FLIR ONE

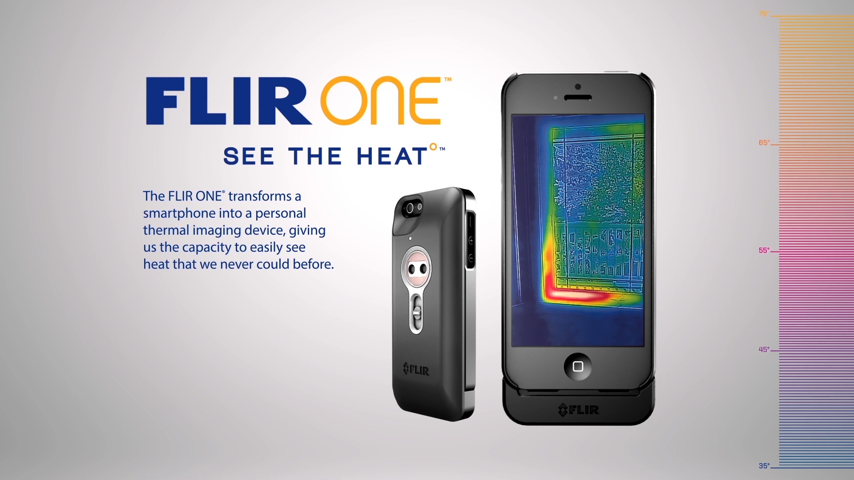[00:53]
So you can see the heat wherever you go.
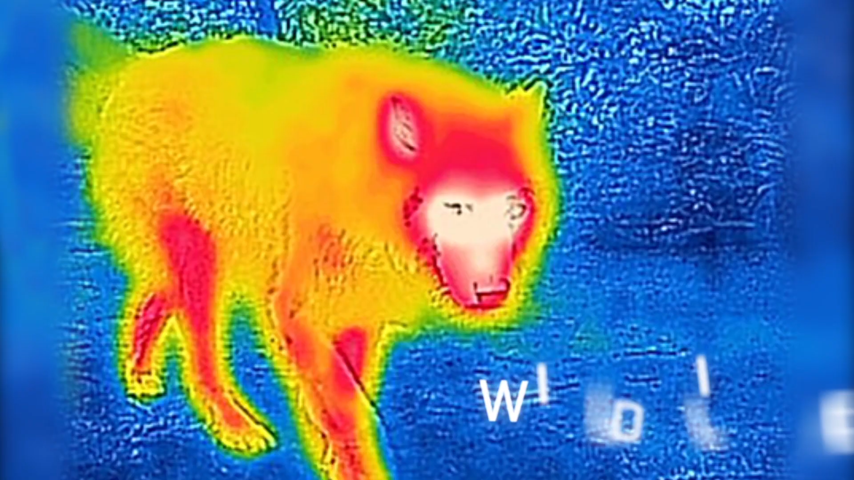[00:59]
You can see the heat of danger lurking in the wild. Or through smoke or fog.
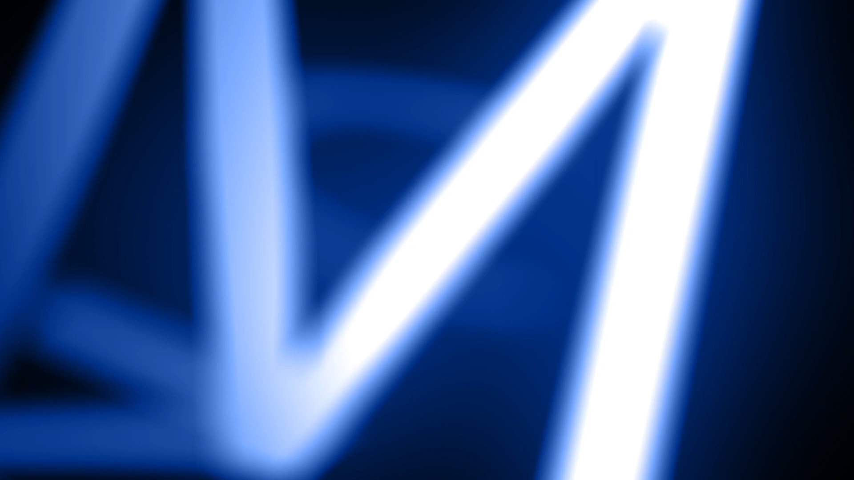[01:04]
You can see the heat of mechanical and electrical malfunction.
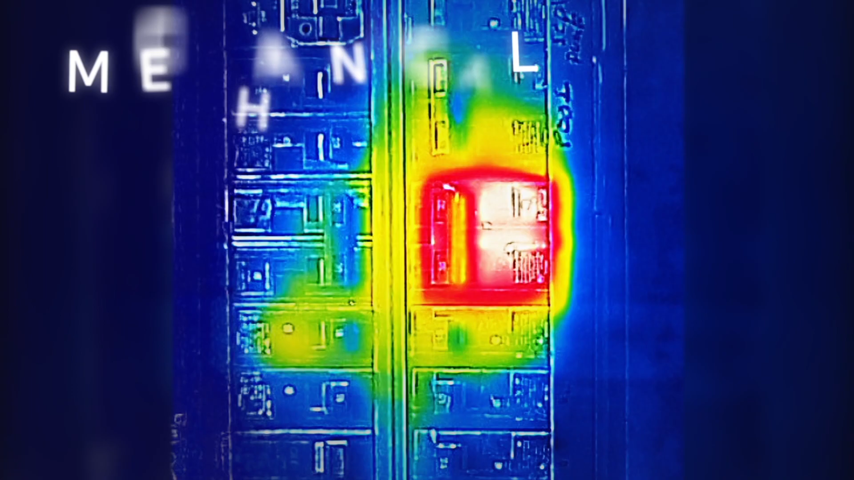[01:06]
Or a world of undiscovered art. You can see the heat and where it's escaping.